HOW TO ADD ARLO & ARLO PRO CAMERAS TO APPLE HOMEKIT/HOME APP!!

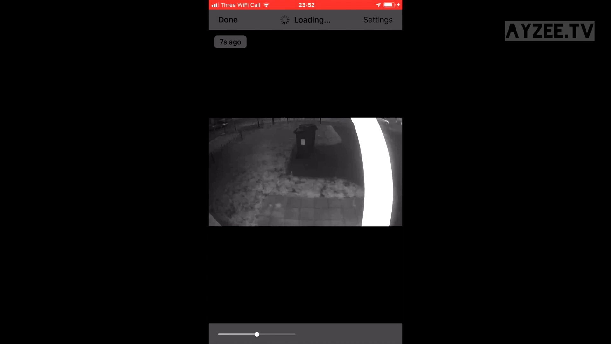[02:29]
and there's a lot of you there and it will show you a preview
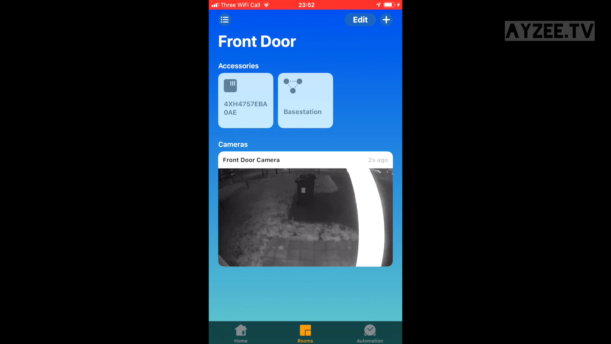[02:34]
of the live view and that's a set of complete and now you've got it set up with